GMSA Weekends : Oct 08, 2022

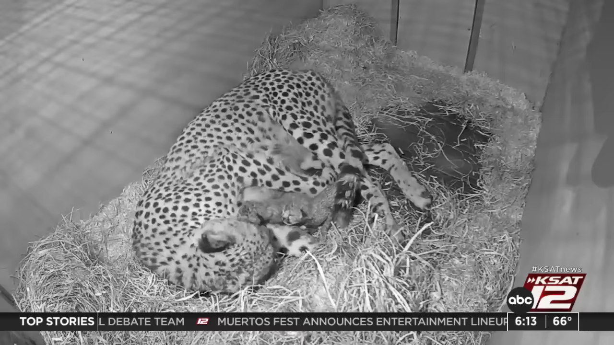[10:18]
This video is from the cheetah cam at the Smithsonian's National Zoo and Conservation Biology Institute in Front Royal. Zookeepers at the facility say this four-year-old cheetah gave birth on October 3rd, and the cubs appear to be strong and active. The keepers have not determined their genders, and that's because they want this first-time mom to bond with her newborns without interfering. And I have a feeling that you don't want to get in between a mama cheetah and her cubs. That was my logic. I was like, I get that.